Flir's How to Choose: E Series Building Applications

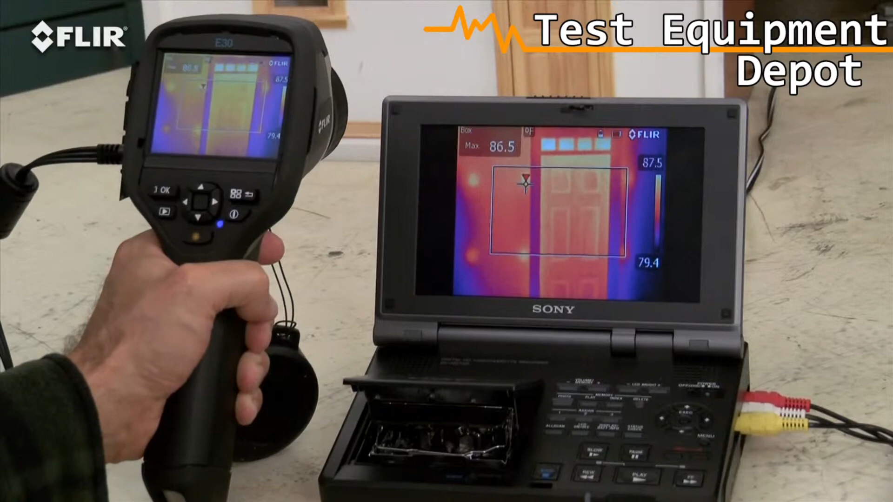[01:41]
It also works well for reviewing stills on a bigger screen.
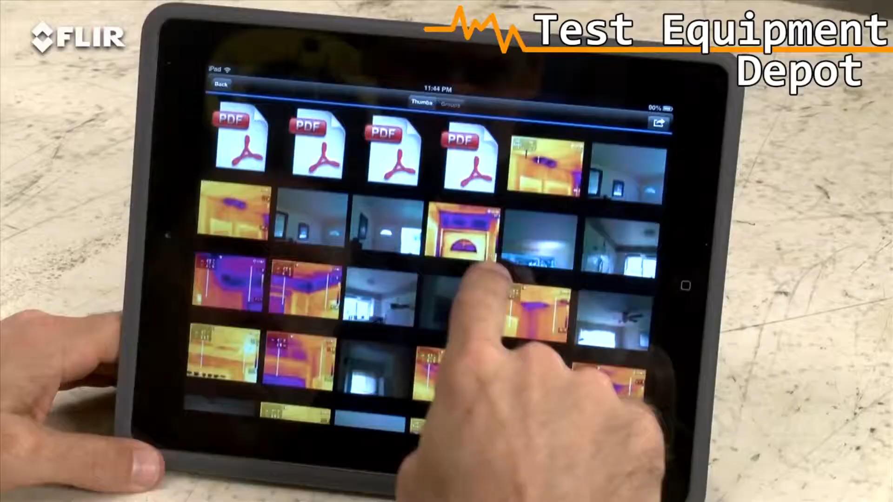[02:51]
The app also lets you import stored radiometric JPEGs from the camera. Edit them to adjust levels. Change the look. Add tools.
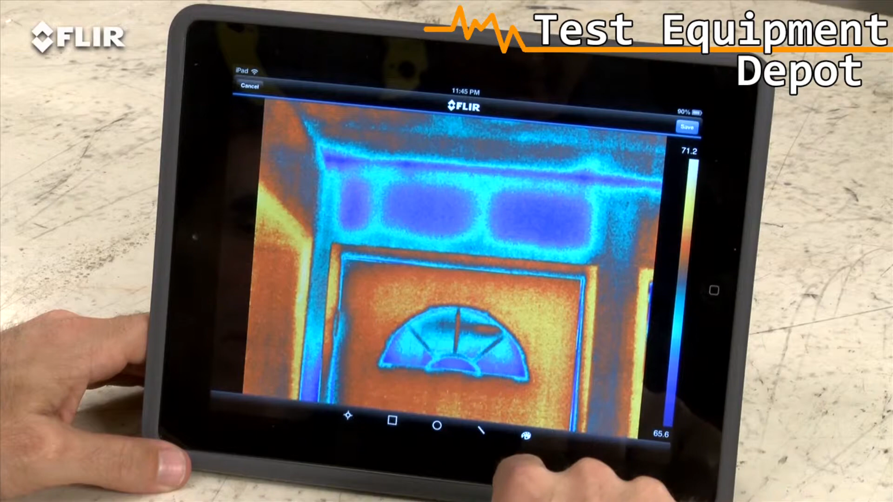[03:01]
Whatever you need to fine tune and analyze the images.
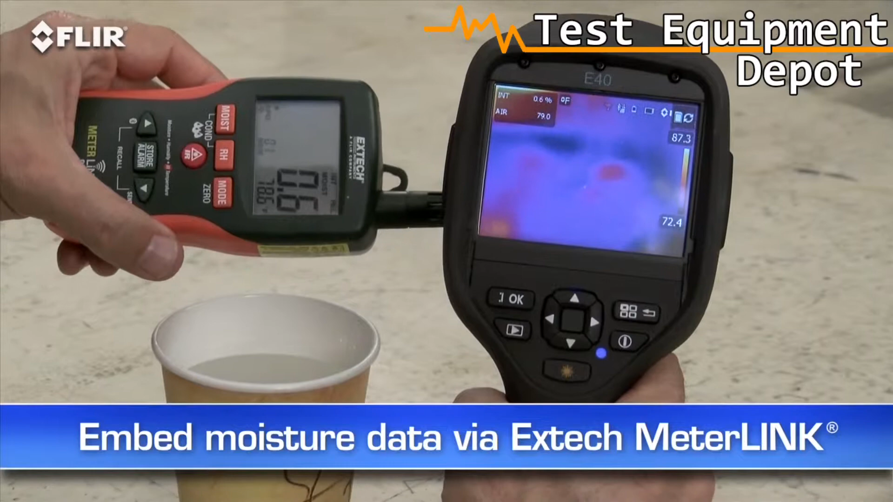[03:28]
Other E-40 features? A higher-res visible camera. And multiple area box and spot meter tools to help you compare more temperatures in the scene.
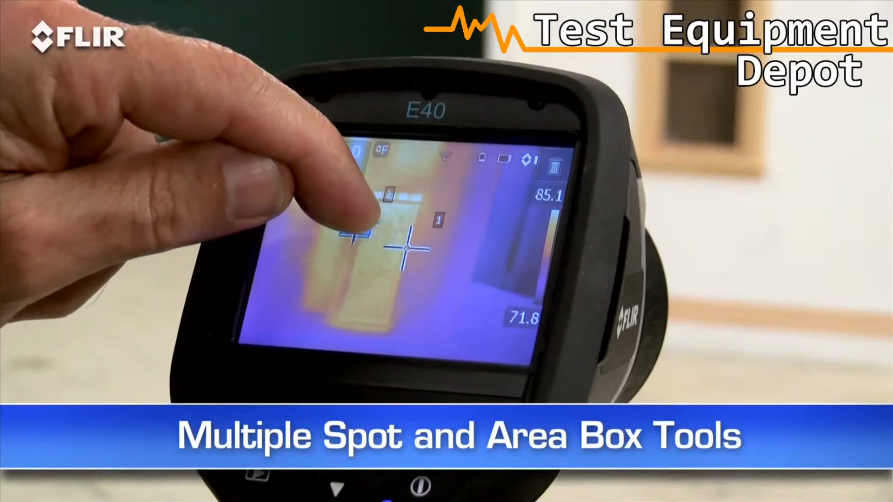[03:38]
Plus, you get picture-in-picture.
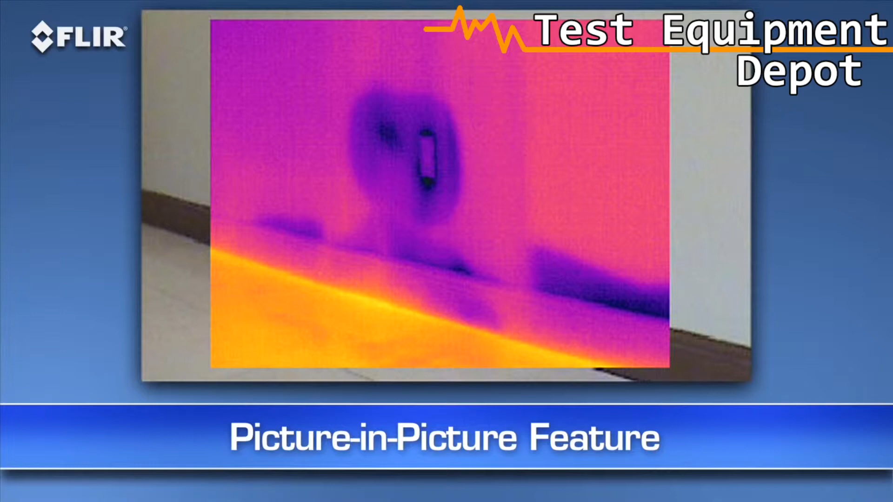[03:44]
Another good way to identify the location of problems. If you want all this, plus more than double the thermal resolution, then go with the E-50BX.